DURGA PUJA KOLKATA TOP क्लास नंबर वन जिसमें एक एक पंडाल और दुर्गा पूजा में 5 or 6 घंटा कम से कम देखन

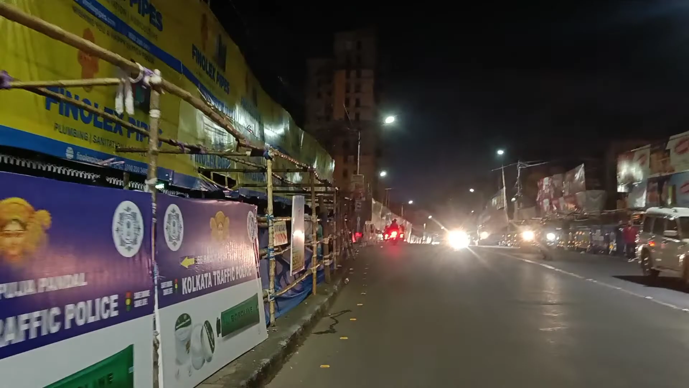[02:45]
बेरीगेट है वो बताना चाहूंगा लोगों का आवा गमन के लिए है देखिए लोग चल रहे बेरीगेट के उस पार
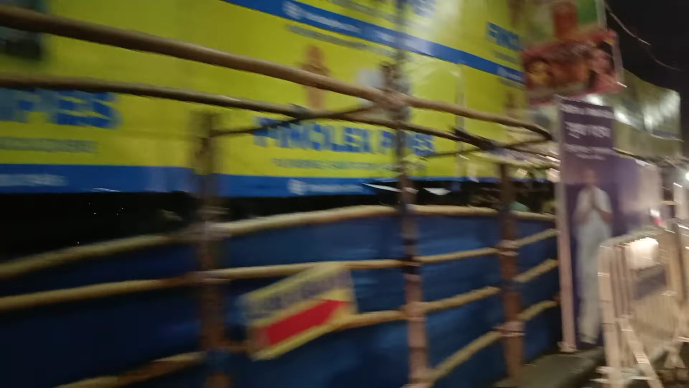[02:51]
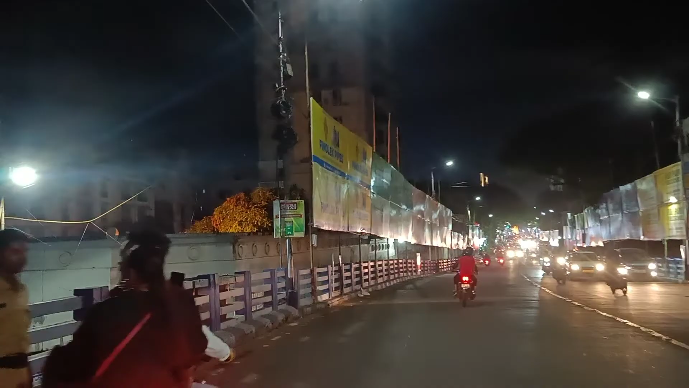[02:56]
करोडो लोग जो है देखिए निचे उतर गए है करोडो लोग आज सडक पर
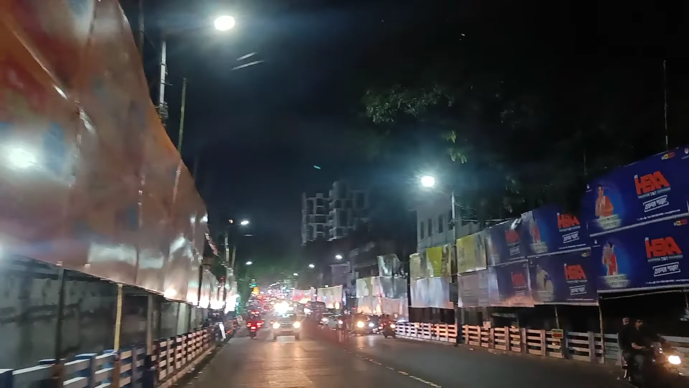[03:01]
है राद बर ये गाडिया और ये सहलाब चालू
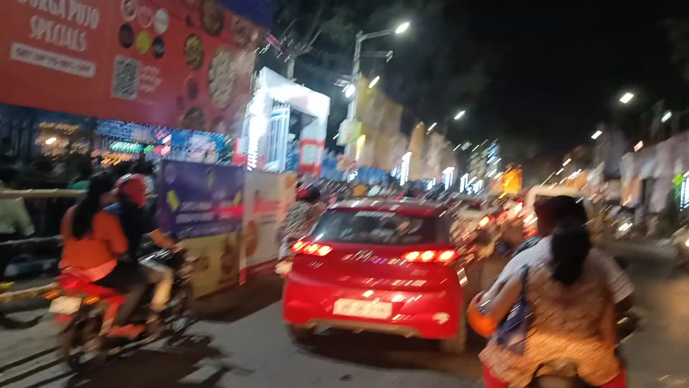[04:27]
टीवी चैनल में आपको दिखाता हुआ बताता हुआ पूरा कलकता
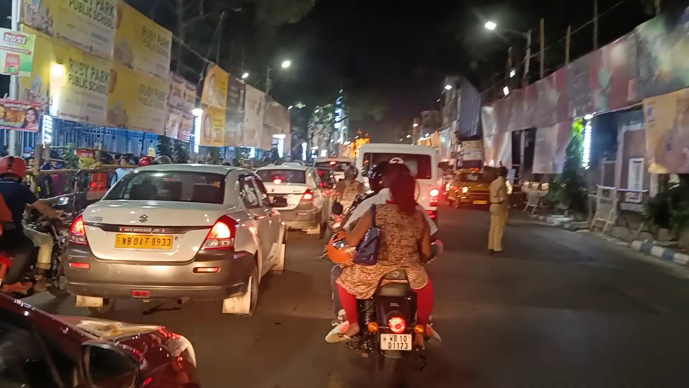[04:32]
देखिए पूरे जाम में जाम भी पूरा अच्छे तरह से और यह देखिए सहलाब